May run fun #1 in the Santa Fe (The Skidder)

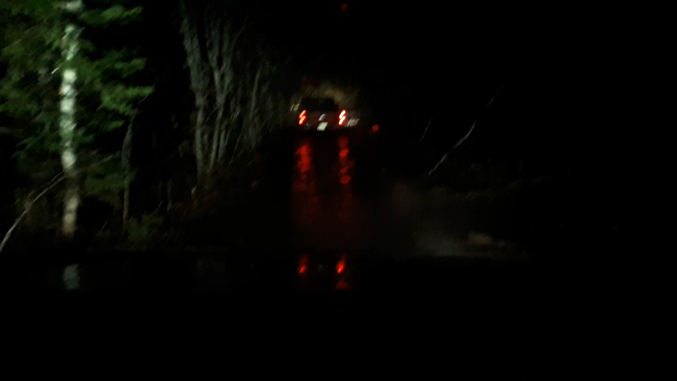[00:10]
This is like a massive overhaul. There's like slight coming. Look at Ward's truck just bouncing her. Don't fucking forgive her. Oh fuck yeah, right up our ride.
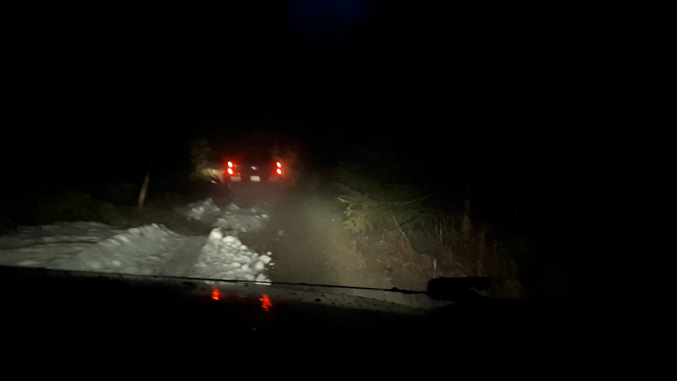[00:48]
There was a rabbit. Oh, my exhaust got ripped off or something.